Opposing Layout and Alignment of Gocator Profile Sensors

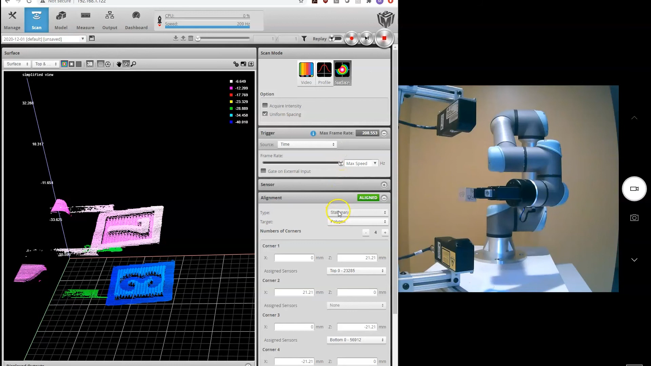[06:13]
And that's shown here in our sensor settings. All right. So that showed how to perform alignment using a polygon stationary alignment. Let's go ahead and now do a moving alignment using our bar.